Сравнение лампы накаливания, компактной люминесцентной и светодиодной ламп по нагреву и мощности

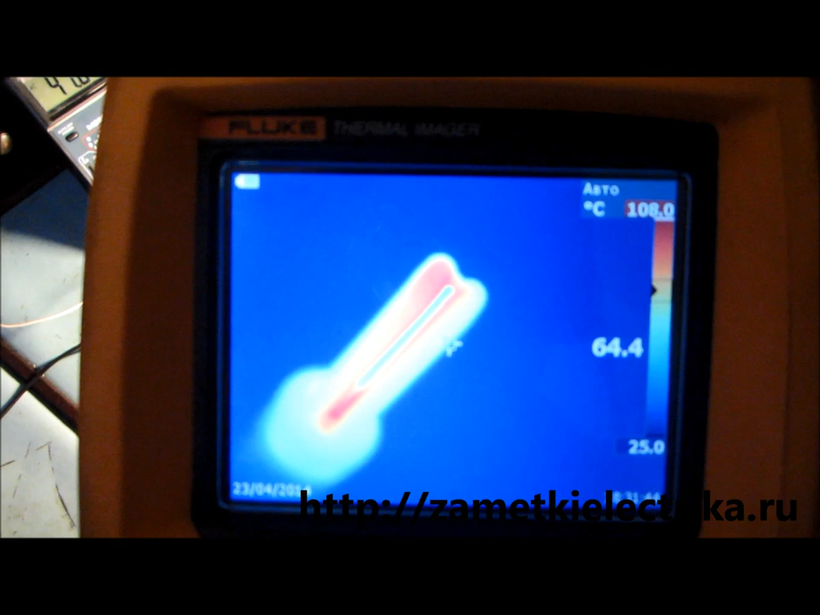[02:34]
On screen: scale top 108.0°C, scale bottom 25.0°C
Там по тексту статьи я фотографии эти размещу.
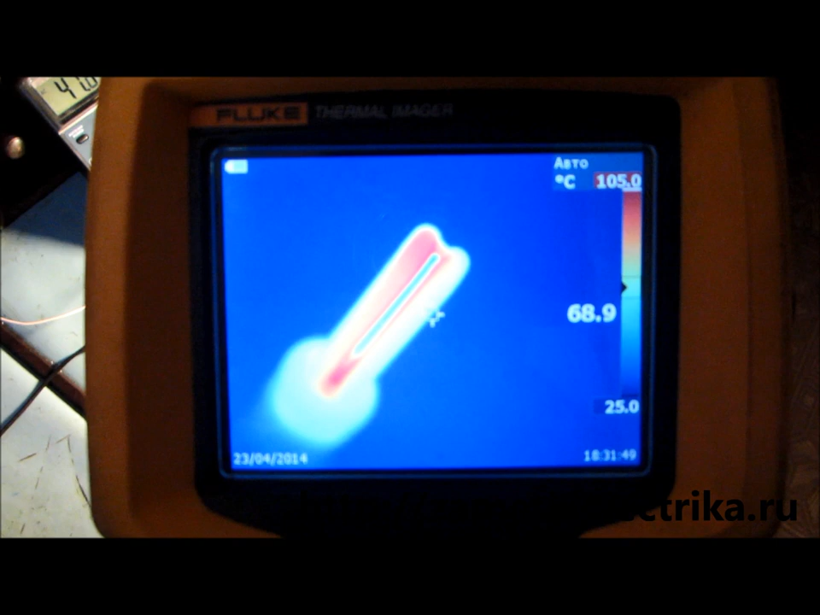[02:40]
On screen: spot 68.9°C, scale top 105.0°C, scale bottom 25.0°C
Ну, а теперь смотрите вот в реальном времени. То есть максимальная температура, которую зафиксировал тепловизор на этой лампе, составляет 107 градусов.
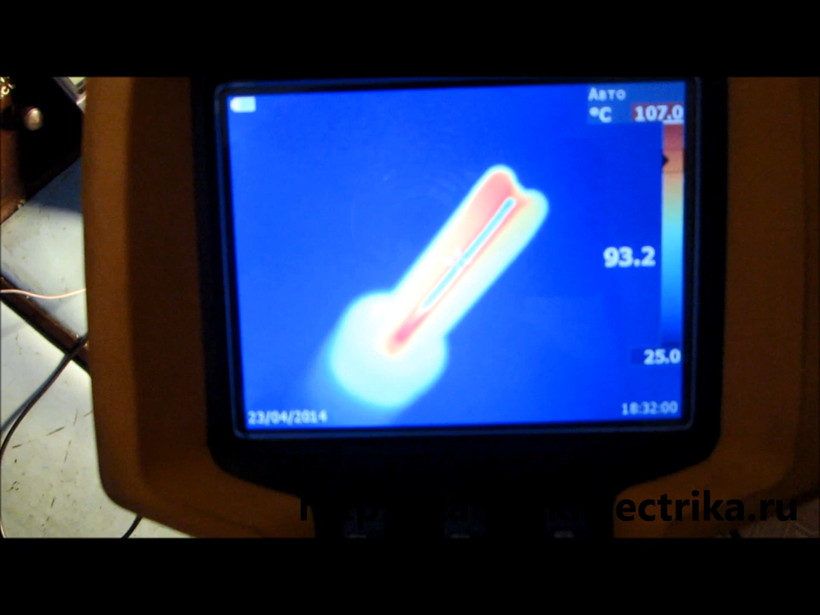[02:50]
On screen: spot 93.2°C, scale top 107.0°C, scale bottom 25.0°C
Это красные отрезки и шкалы по спектру, которые вы можете видеть.
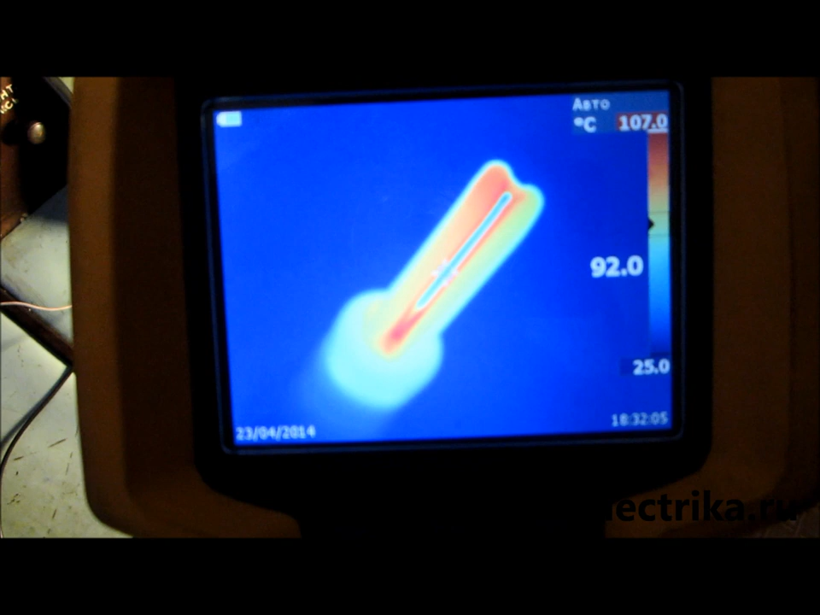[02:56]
On screen: scale top 107.0°C
Ну, вот, например, вот у основания лампы.
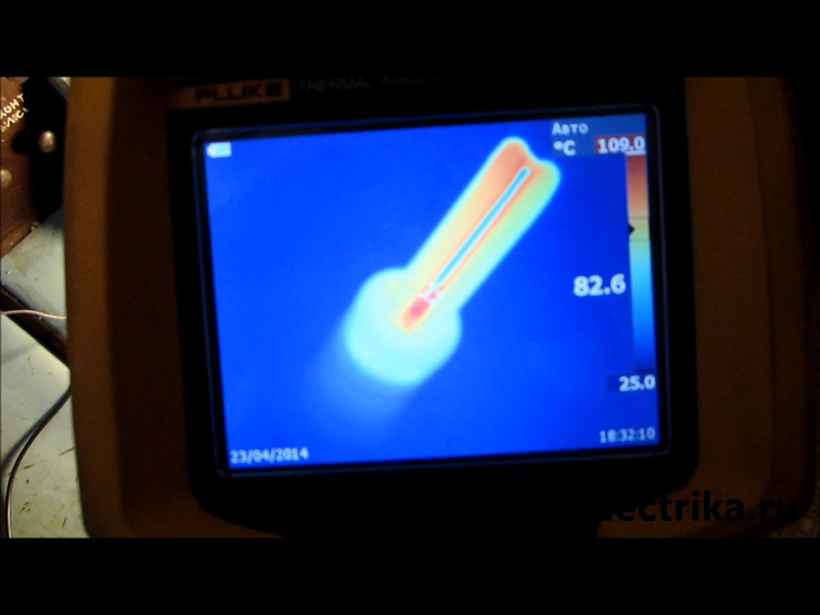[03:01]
On screen: spot 82.6°C, scale top 109.0°C, scale bottom 25.0°C
Вот сейчас, где ходит курсор, да?
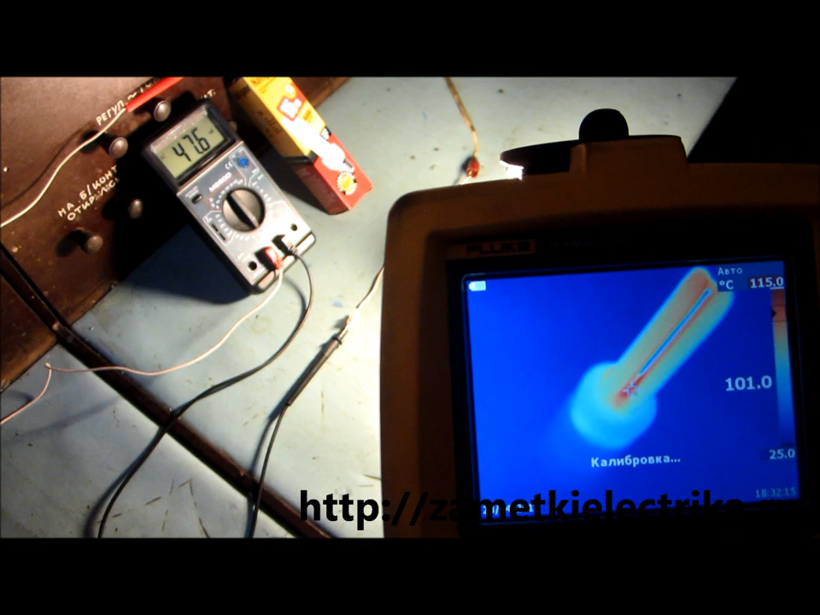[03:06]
On screen: scale top 115.0°C, scale bottom 25.0°C
То есть вот 101 градус сейчас зафиксировано. Так, теперь,
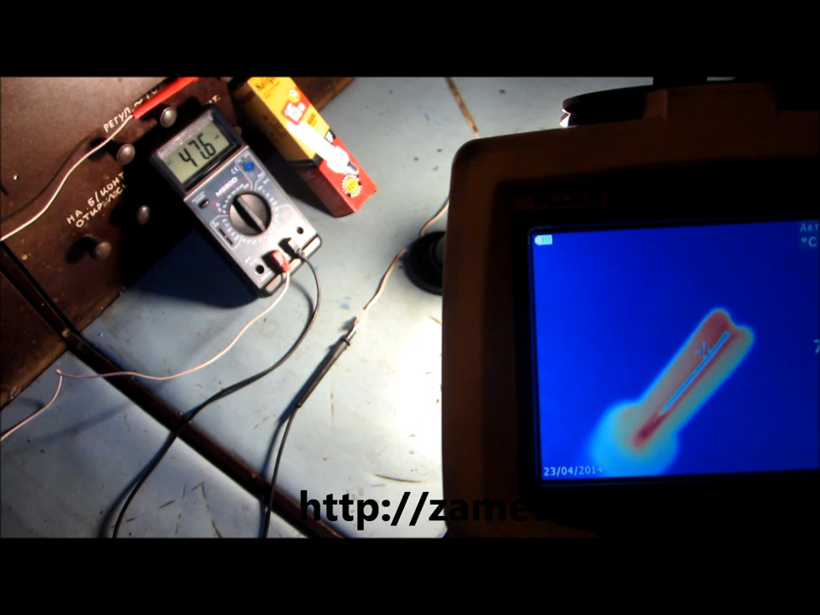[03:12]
допустим, вот в этой части, в верхней, 90 градусов.
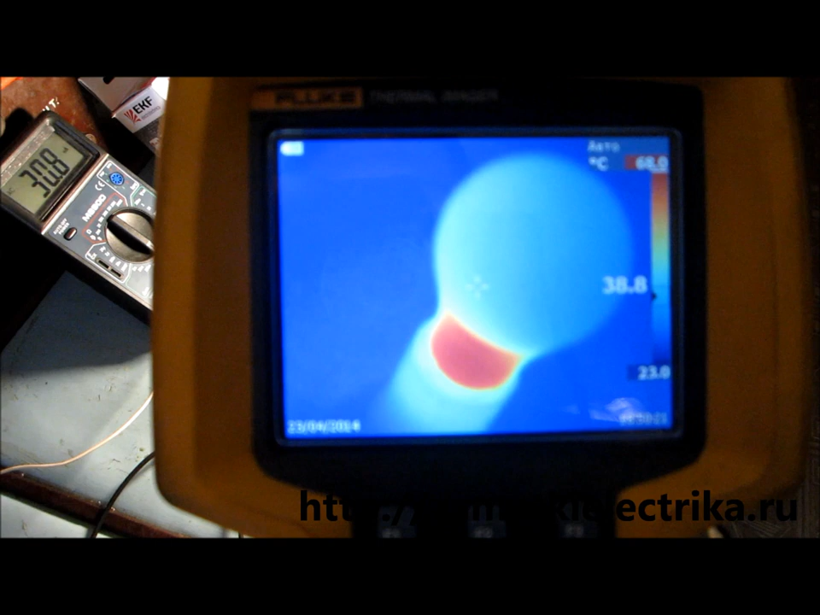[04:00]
On screen: scale bottom 23.0°C
сама колба светодиодной лампы имеет температуру 37-35, там, местами. Не больше 35-36 градусов.
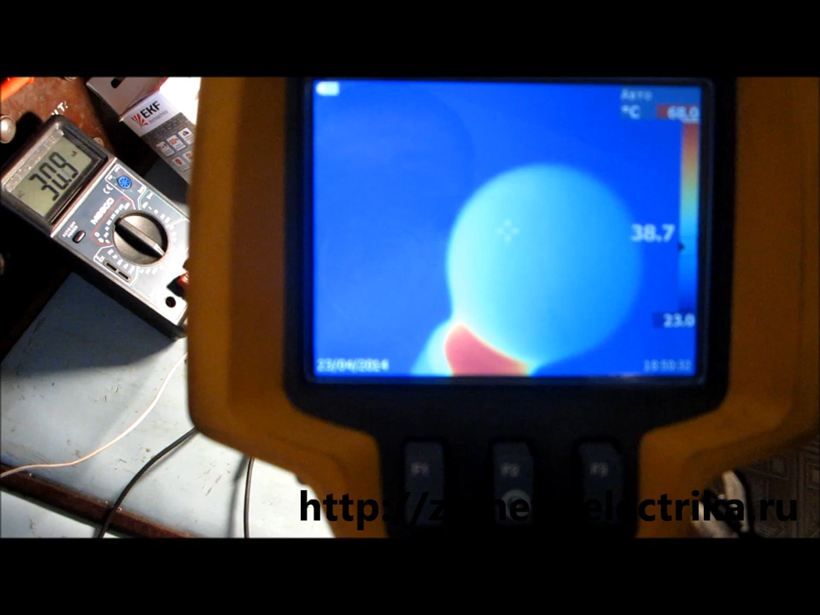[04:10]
On screen: scale top 68.0°C, scale bottom 23.0°C
А вот максимальная
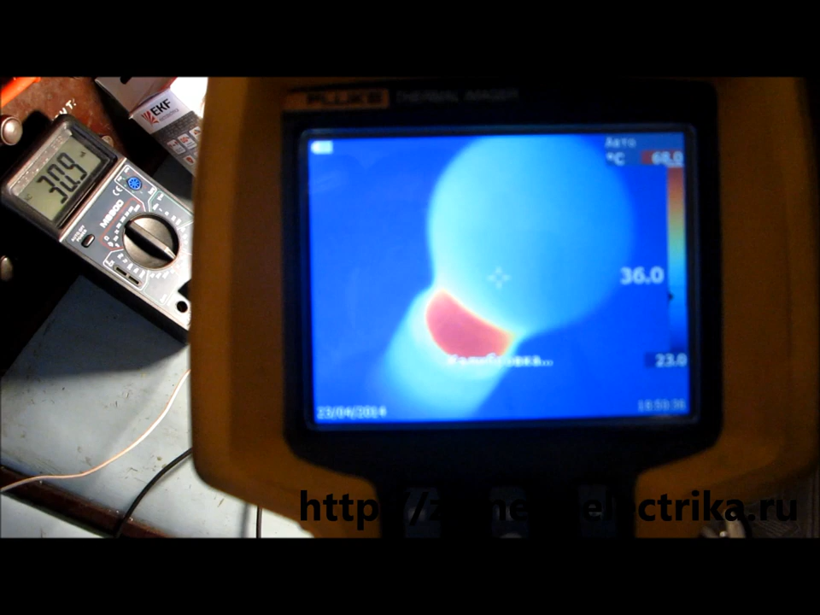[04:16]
On screen: scale top 68.0°C, scale bottom 23.0°C
температура светодиодной лампы составляет 68-69 градусов.